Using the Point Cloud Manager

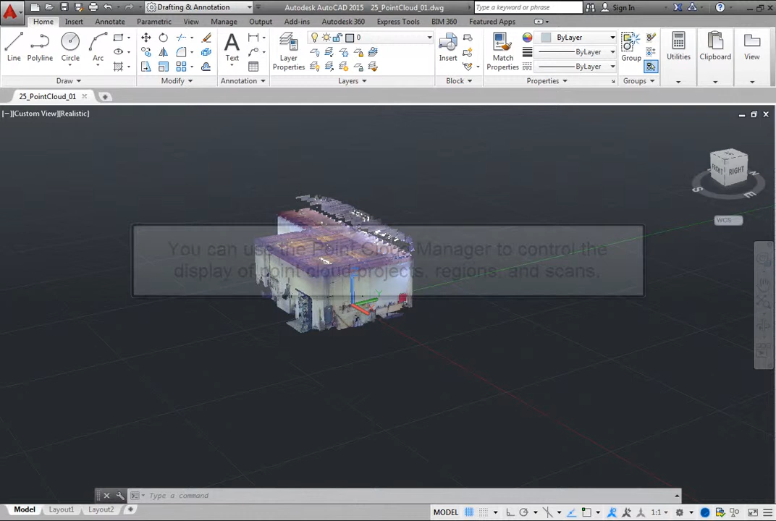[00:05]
You can use the Point Cloud Manager to control the display of Point Cloud projects, regions, and scans.
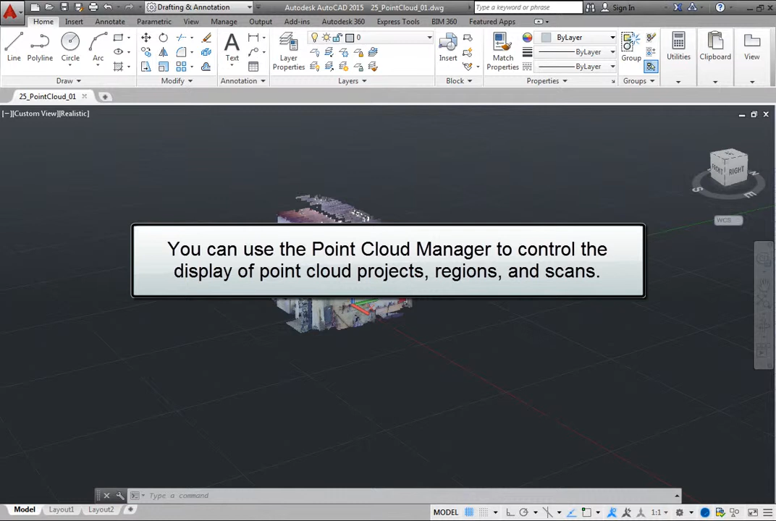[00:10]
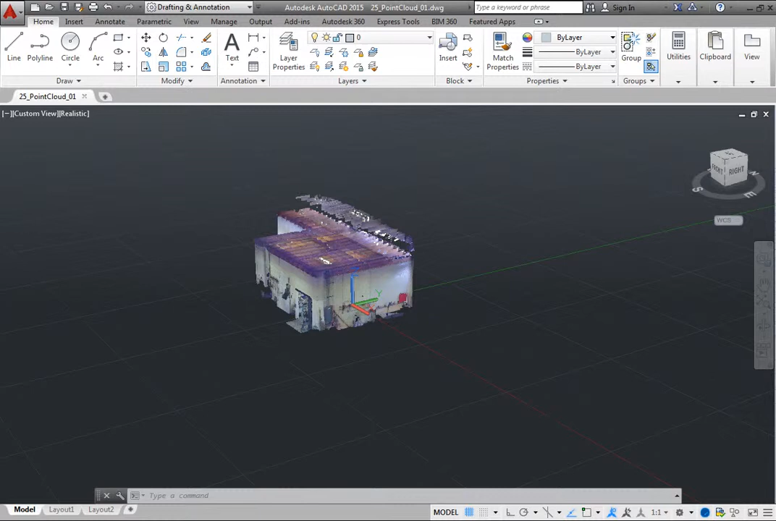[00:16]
To open the Point Cloud Manager, select a point cloud.
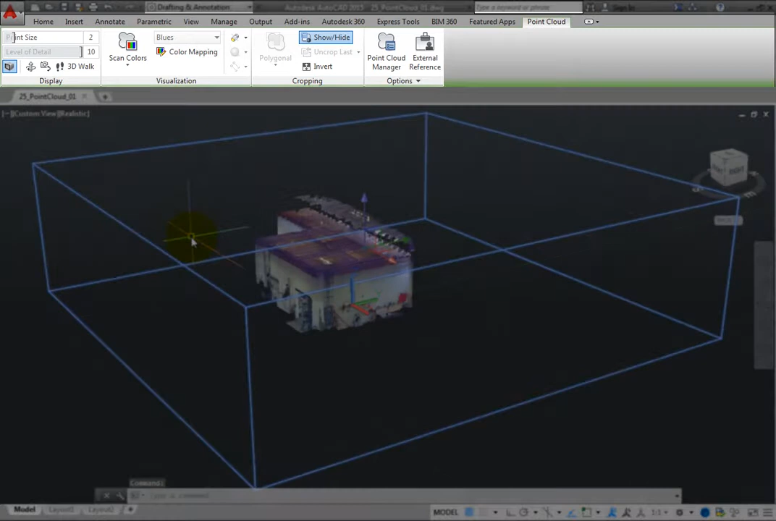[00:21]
As soon as you do, the ribbon changes to the Point Cloud contextual ribbon. In the Options panel, click the Point Cloud Manager tool to open the Point Cloud Manager palette.
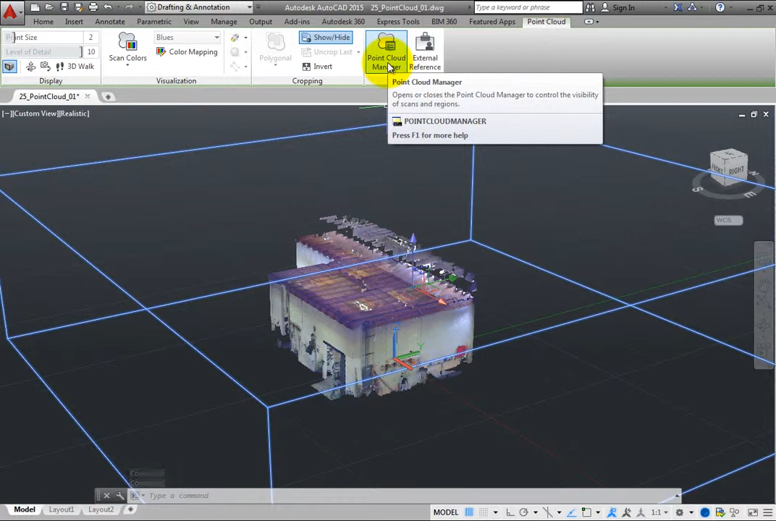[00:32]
This palette behaves just like any other palette in AutoCAD. Although it initially appears docked on the left, it can be floated, resized, and anchored. Also, the button in the ribbon is a toggle that opens and closes the palette. The Point Cloud Manager shows all of the Point Clouds attached to the current drawing.
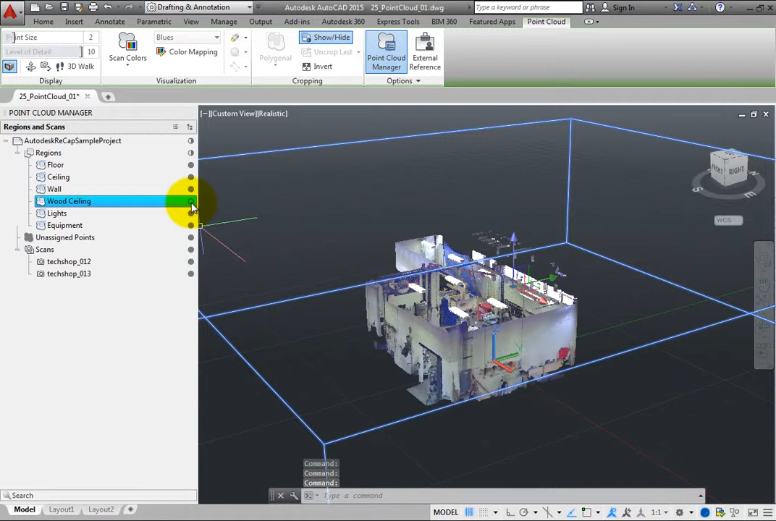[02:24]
You can then click the adjacent on-off button to toggle those points on and off. You can also right-click a region and choose isolate from the shortcut menu to turn off all of the other regions except for the selected region.
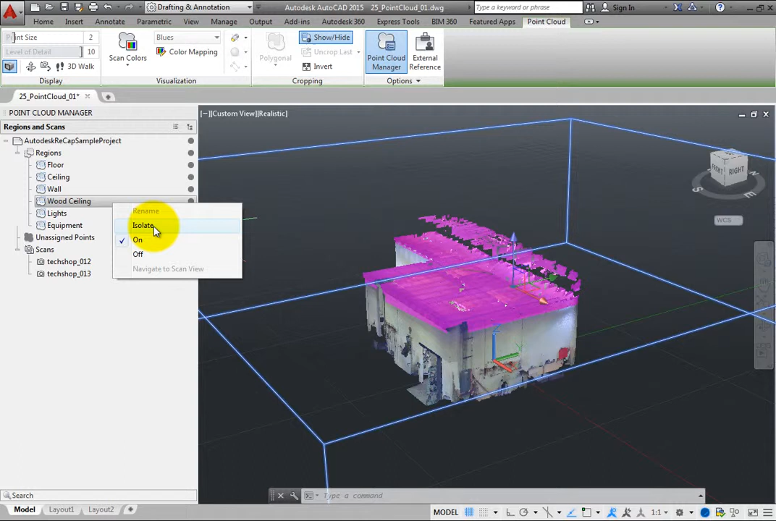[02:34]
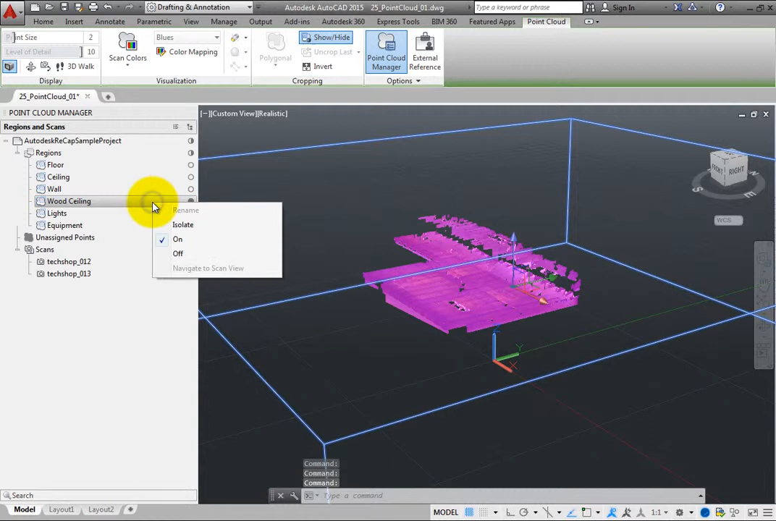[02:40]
To turn on all of the regions, click the on-off button adjacent to regions. Clicking this button once turns off all of the regions.
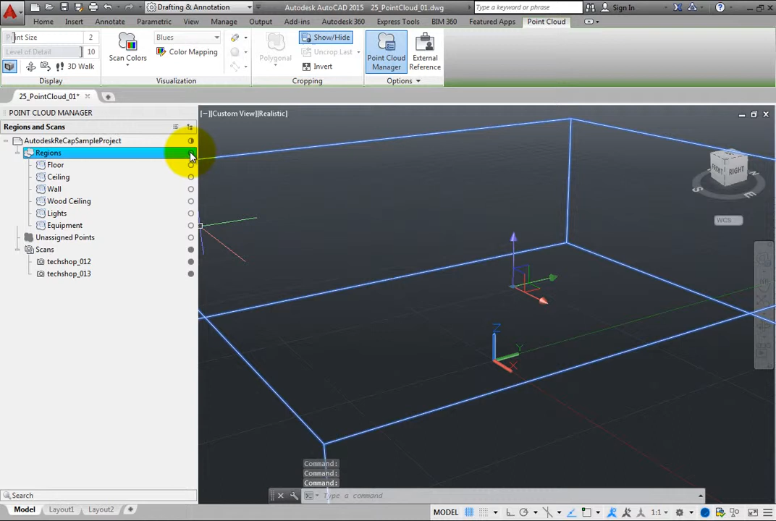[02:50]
Clicking it again turns all of the regions on again. Then, press escape to deselect the regions.
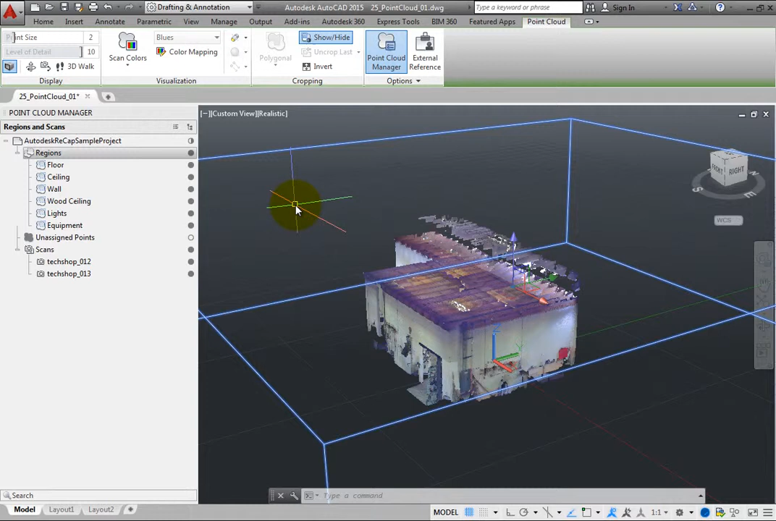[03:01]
When you select an individual scan, the points included in that scan highlight and a scan tag is temporarily displayed in the scene to identify the location of the camera or scanner used to create that Point Cloud. Again, you can use the on-off button in the palette to toggle an individual scan on and off.
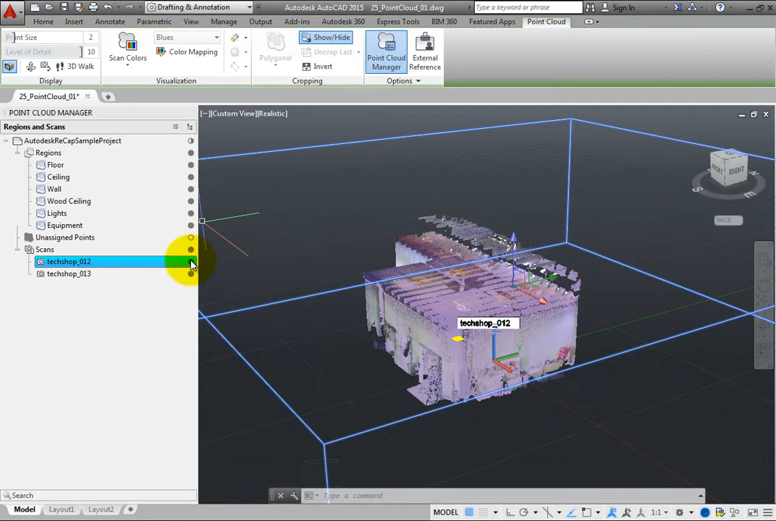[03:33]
You can also double-click a scan in the Point Cloud Manager palette to view that Point Cloud from the vantage point of the camera location for that scan.
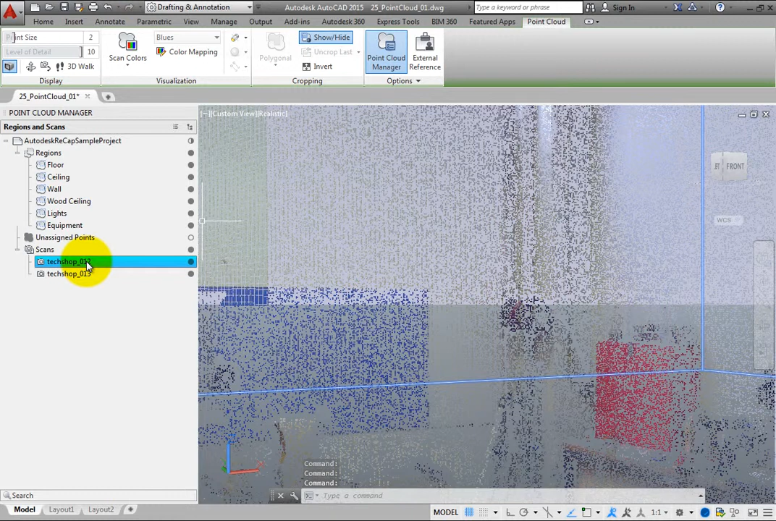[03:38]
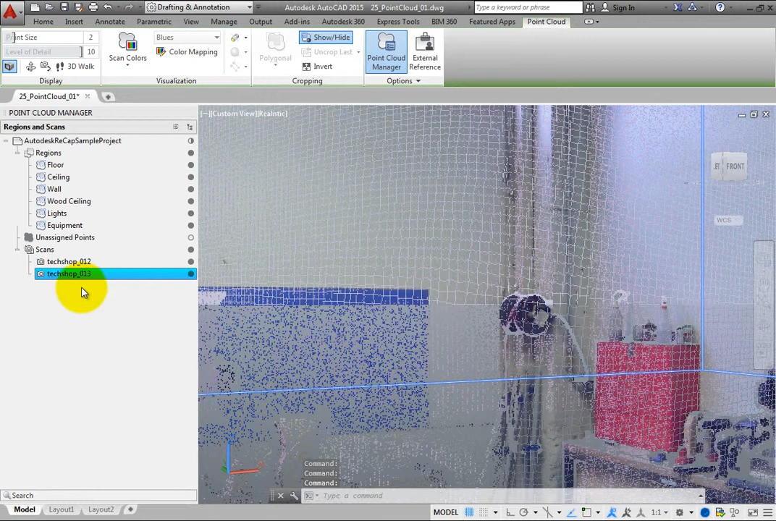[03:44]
Then, use the roller wheel on the mouse to zoom out a bit.
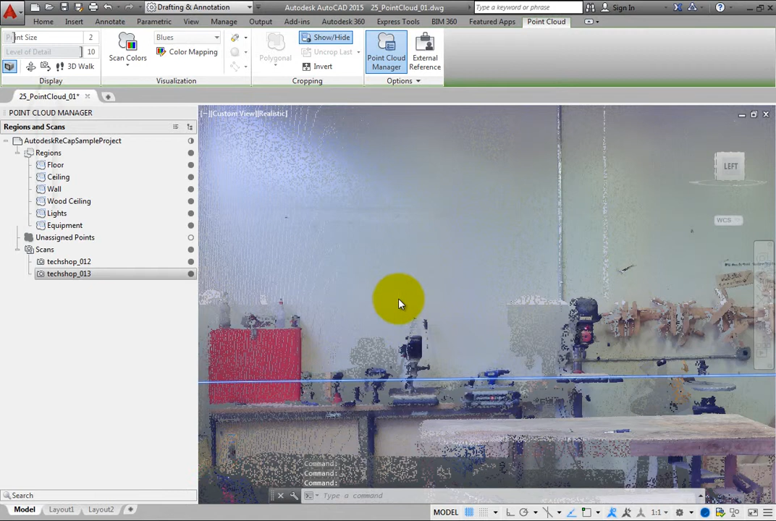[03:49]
And then, use the 3D swivel tool in the ribbon to simulate the effect of turning the camera.